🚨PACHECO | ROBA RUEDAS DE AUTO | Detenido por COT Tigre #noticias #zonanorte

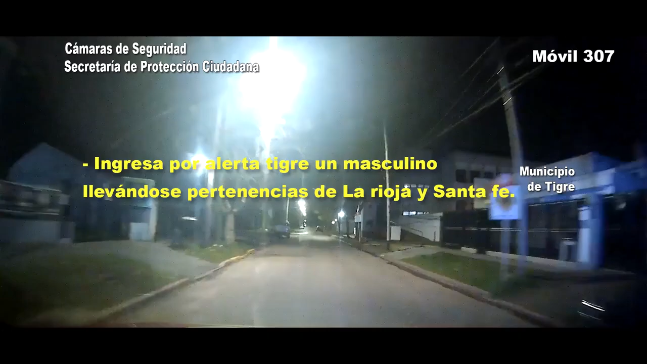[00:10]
ingresada por alerta Tigre, masculina llevándose pertenencias de La Rioja y Santa Fe. Tomado para el 307.